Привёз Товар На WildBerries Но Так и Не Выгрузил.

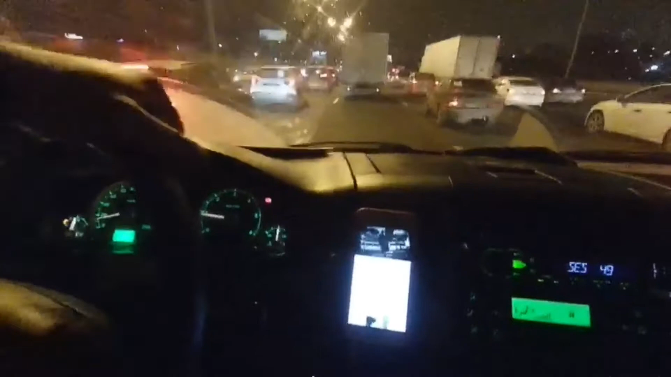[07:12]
Уже час, наверное, толкаюсь по МКАДу. Сейчас движение еще немного движется. Ну сколько, 20 километров в час, 15 еду. До этого вообще-то километров 5 тащились.
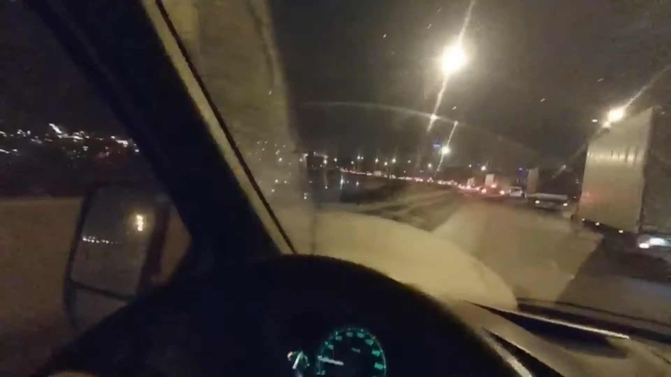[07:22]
Наконец-таки я с МКАД съезжаю. Уже заехал на кольцо. Но я что-то смотрю, мне вот туда ехать. А там на трассе тоже стоит все почему-то.
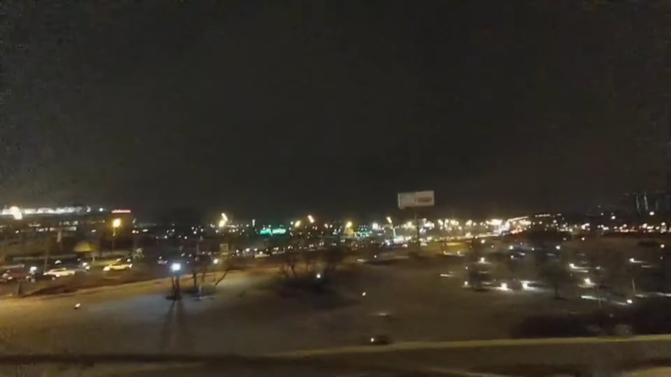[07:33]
Не пойму только почему. Вроде должно быть свободно. Так себе у меня поездочка сегодня вышла. Ну зато красота, да? Ночная Москва всегда красива. Такая пробка тут небольшая. Там авария.
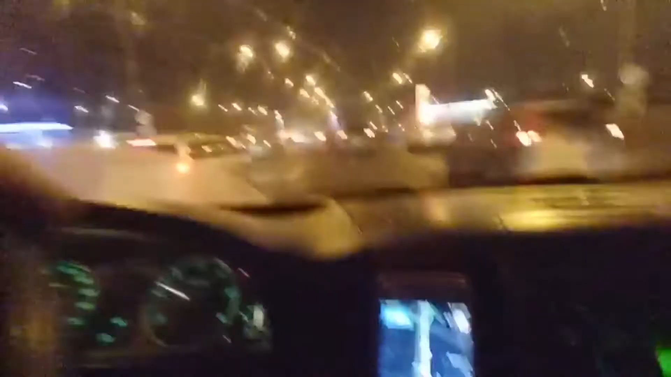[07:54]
Хотя на карте вообще две аварии показаны. Тут одна и дальше одна. Даже скорая стоит.
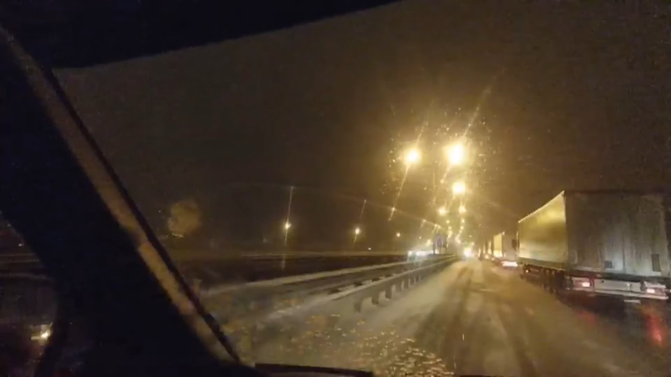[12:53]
Походу, мне тоже придется. Блядь. Короче, возвращаюсь в Тулу. Стал в пробке опять. Завтра не знаю, что будет. Надеюсь, я никуда не поеду, блядь. Я устал. Разговаривать сил нет. Поэтому поставьте мне лайк в поддержку. Всем удачи. И на Валберес не ездите. Удачи. Удачи.